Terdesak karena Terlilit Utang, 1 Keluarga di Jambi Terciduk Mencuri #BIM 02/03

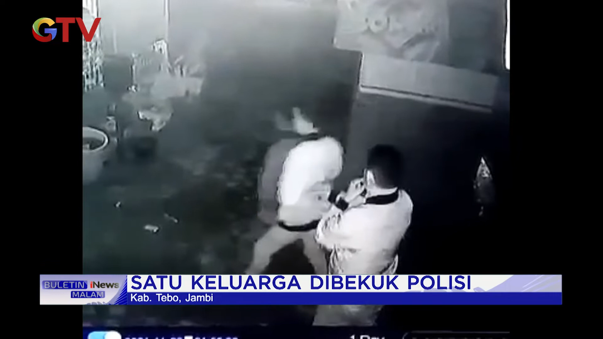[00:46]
Tampak, tiga orang pelaku memantau situasi.
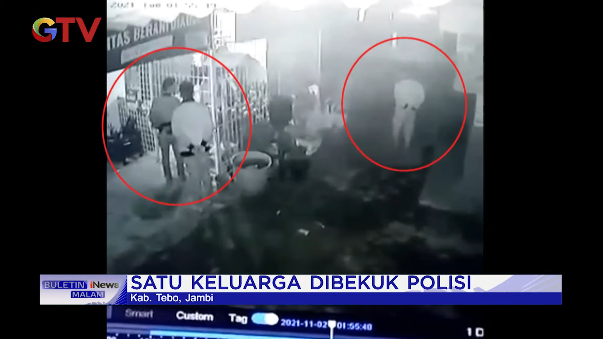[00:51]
Setelah aman, salah seorang pelaku mengikat pintu rumah korban menggunakan karet agar korban sulit keluar dari dalam rumah.
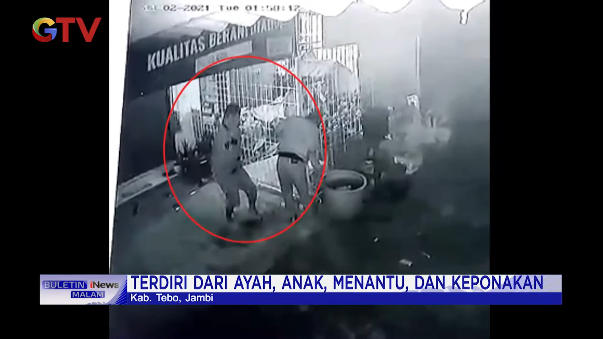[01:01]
Sedangkan dua pelaku lain memotong pintu kiosk menggunakan gunting besar lalu membawa kabur puluhan tabung gas dari dalam kiosk.